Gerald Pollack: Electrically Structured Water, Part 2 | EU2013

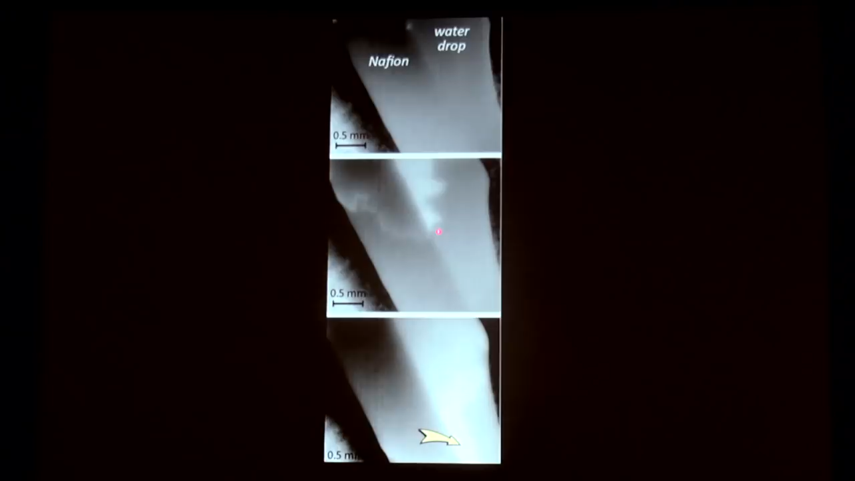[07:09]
And you can see down here that it's spreading right in the exclusion zone before it actually goes out here.